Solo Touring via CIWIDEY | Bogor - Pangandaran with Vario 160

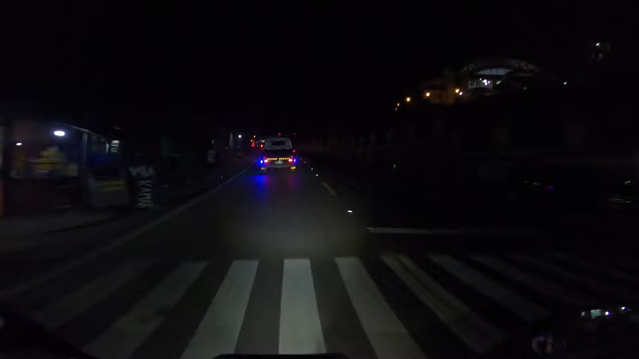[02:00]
Udah nyampe puncak nih teman-teman, di Masjid At-Ta'awun tepatnya. Pukul 4.04.
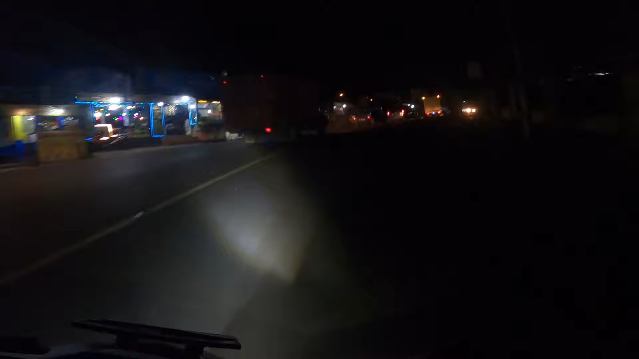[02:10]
Karena ini hari Jumat kali ya, jadi kelihatan dari mobil wisatawan tuh, atau mobil pribadi deh gitu,
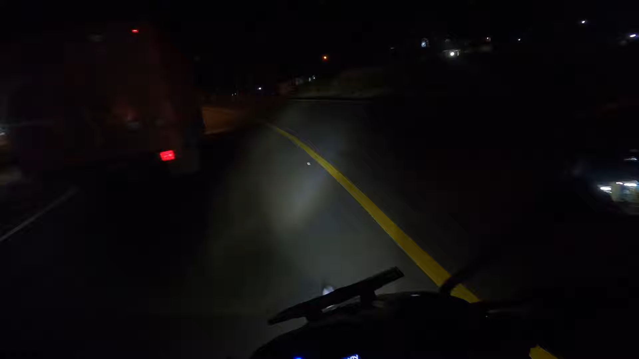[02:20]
lebih sedikit jika dibanding kalau hari Sabtu ya. Kalau misalnya saya pulang hari Sabtu lebih ramai dari ini, cuma karena tadi banyak ramainya sama truk-truk pengangkut muatan bahan bangunan gitu. Dan sepertinya akan dapat subuh di Cianjur nih, kalau biasanya di Padalarang, Bandung atau Cicalengka.
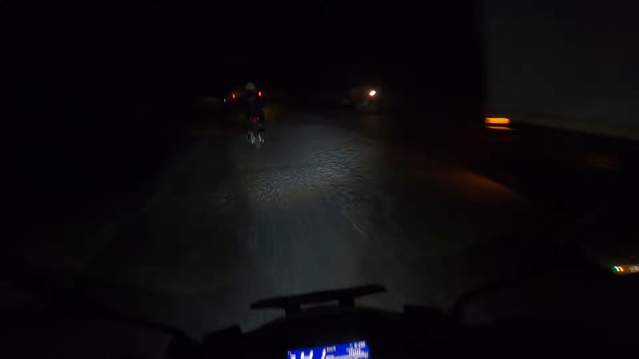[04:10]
berliku gitu ya, banyak elokannya karena masuk area pegunungan di sini. Jadi mungkin ada 8-9 km jalannya meliku, nanti setelah itu tembus di Padalarang jalannya udah lurus lagi.
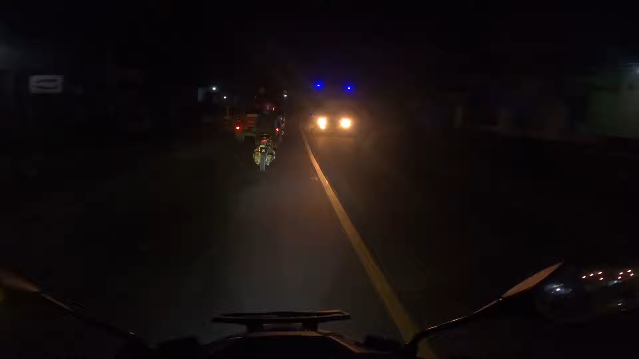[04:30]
Makanya nggak ngantuk nih kalau jalannya gini-gini kan. Citatah, Desa Citatah.
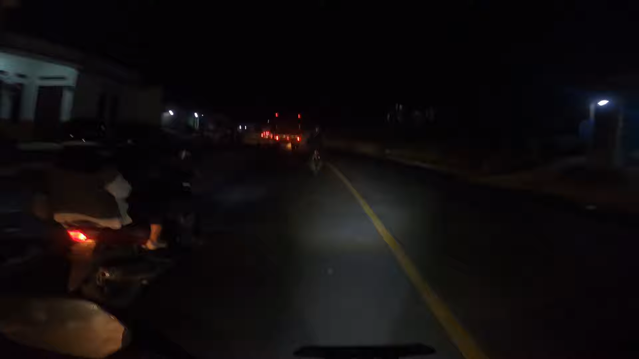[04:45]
Kecamatan Cipatat, Kabupaten Bandung Barat. Di Padalarang ini udah cukup ramai nih jam segini.
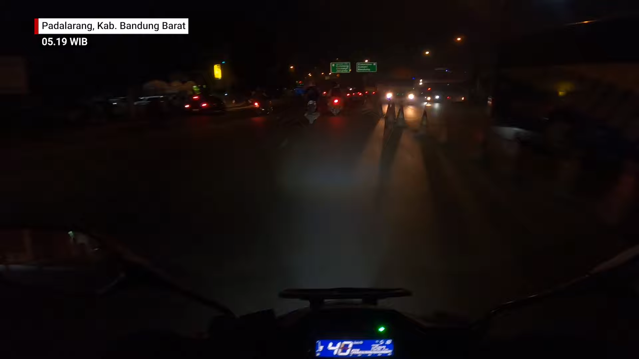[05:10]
Tapi kelihatan masih gelap ya karena masih jam 5.
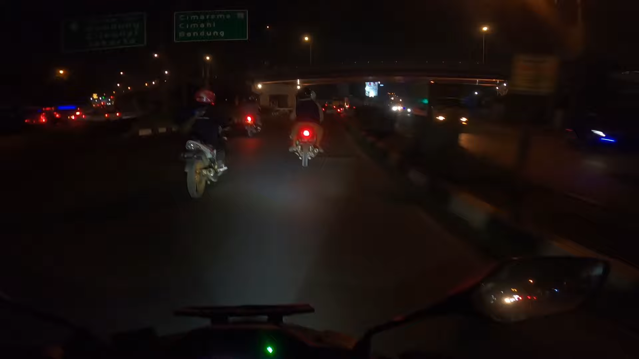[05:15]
Nah, ini saya mau nyobain lewat Batu Jajar. Nah, saya belum pernah lihat lewat Batu Jajar.
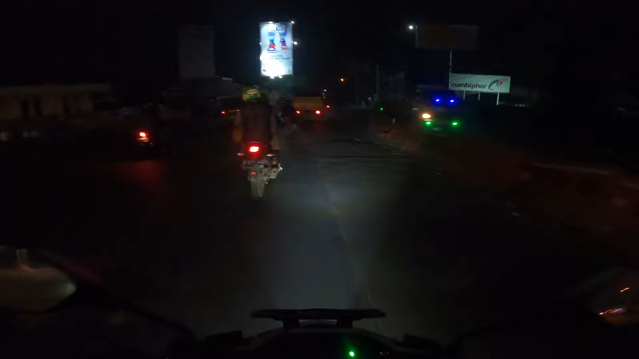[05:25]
Soalnya kalau lewat Google Maps gitu ya, disaraninnya lewat Batu Jajar nih, RSUD Cimareme belok kanan. Cuma nggak tahu nih, belum pernah juga soalnya. Tapi nggak apa-apa kali ya, nyobain ya. Nah, ini kali ya, depan belok kanan kali. Sindang Kerta Cililin. Iya sih, ini belokannya.
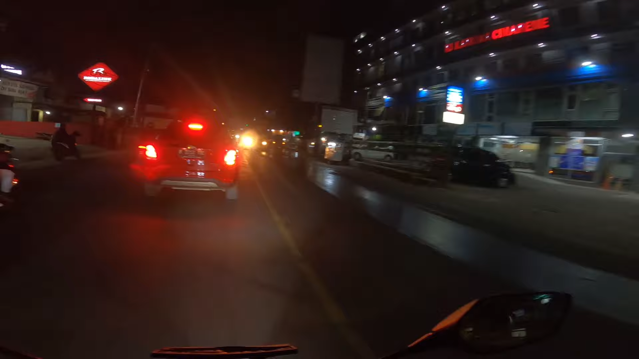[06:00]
Oh, bukan RSUD ya, RS Karisma Cimareme.
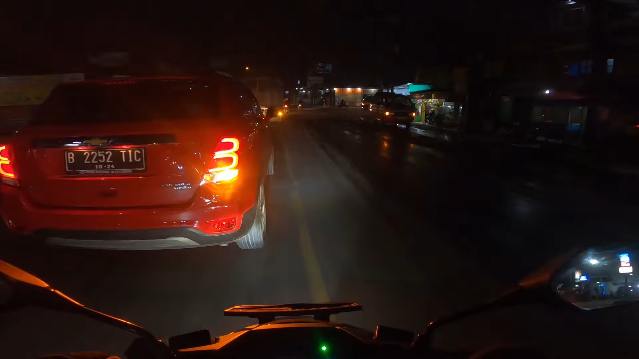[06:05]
Kita cobain aja.
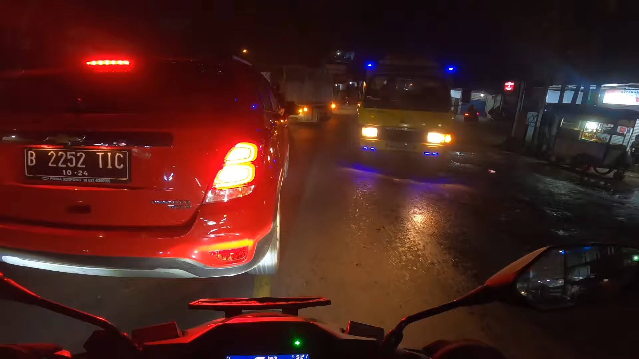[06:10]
Kalau ke jalan yang baru nih, suka ada pengalaman baru kan, jadi tahu jalan. Ini saya lihat di Google Maps tadi aja sebelum berangkat semalam, ngecek dulu.
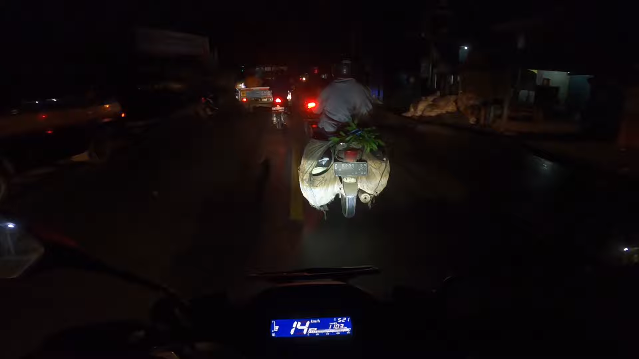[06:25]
Jalannya enak sih teman-teman, nggak sempit kayak yang tadi di depan. Ini udah mulai banyak aktivitas-aktivitas di pabrik karena sepanjang jalan ini saya lihat kiri kanannya banyak pabrik ya. Ini kalau Batu Jajar terkenal sama ini ya, apa, militer gitu.
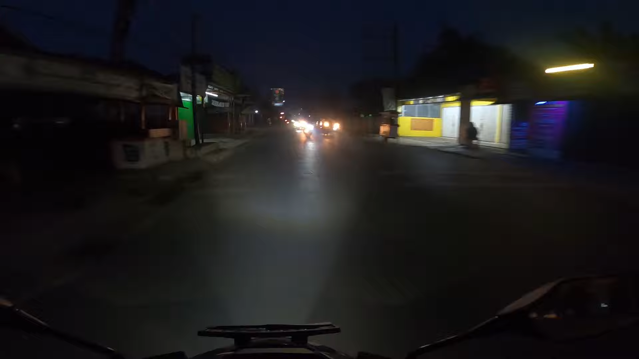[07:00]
Ini sebelah kanan ada komplek militernya, dan ini dia belokan ke kiri nih, pasar Batu Jajar. Ini jalan tembus yang gak ketapang, terus tembus Soreang.
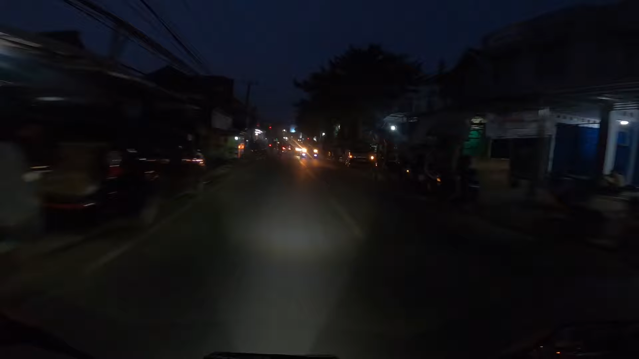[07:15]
Nah, ini pasarnya nih, pasar Batu Jajar. Pertama kali kesini. Nah, udah mulai rame kan aktivitas pasar.
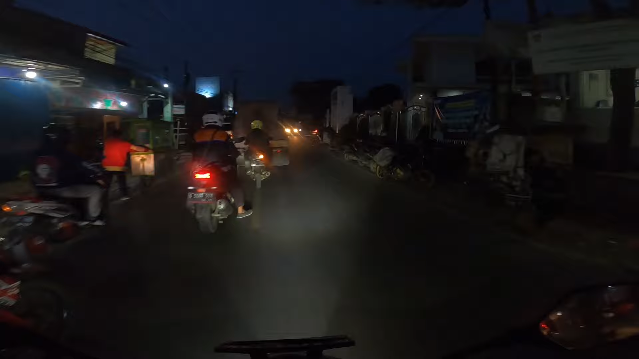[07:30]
Wow, masuk jembatan nih, sungainya cukup gede juga ya.